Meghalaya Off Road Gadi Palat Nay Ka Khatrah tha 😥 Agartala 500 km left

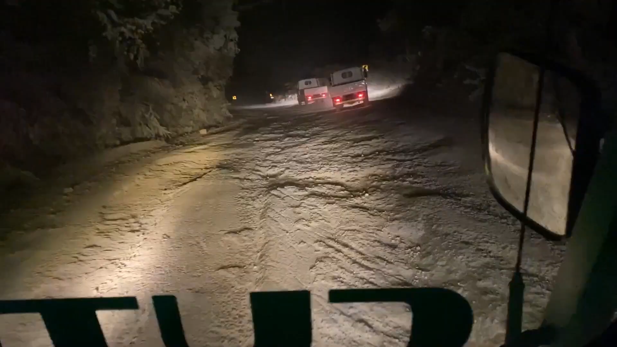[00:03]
कि आप एक सकती हो रोड कितना खराब है देखो भाई बहुत खराब रोड है
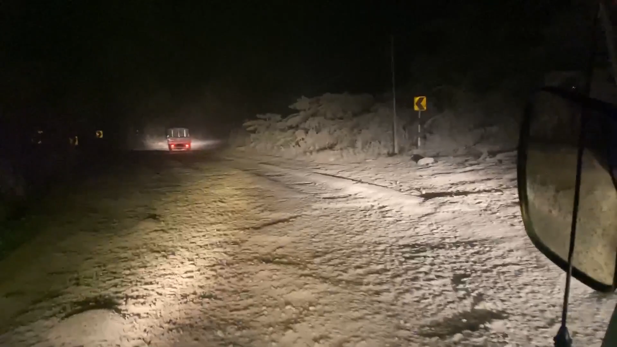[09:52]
जो की यहां पर जो टोल वाल है वो बॉदर बाग गए है उन्हों ने बोला कि जब तक अवर रोड बान नहीं हो गार तब तक हम रोड को के लियर नहीं करेंगे लेकि यह यहां के जो लोकल बंदे है उन्हों
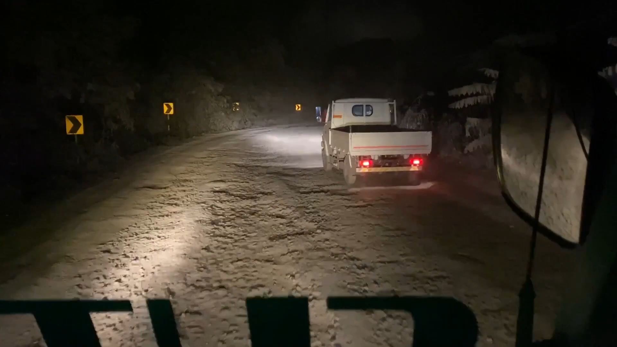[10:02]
आपर से जो है पाडू के बीच में रोड है
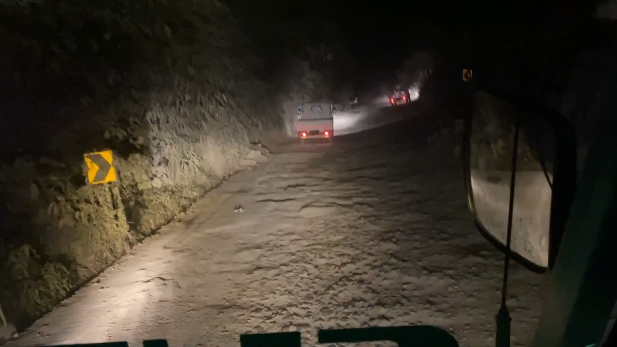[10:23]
तो आप अपनी कोशिश यही रहीगी कि आराम आराम से यह रोड जो है क्रास होनों चाहे फिर कोई टेंशन
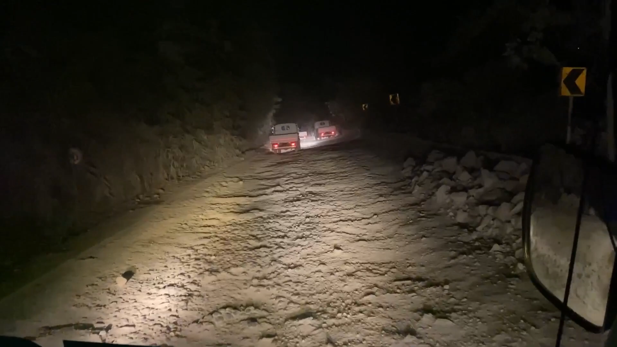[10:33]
नहीं है आगे खाली इतना ही खराब है इसमें 40 किलो मिडर आगे फिर कोई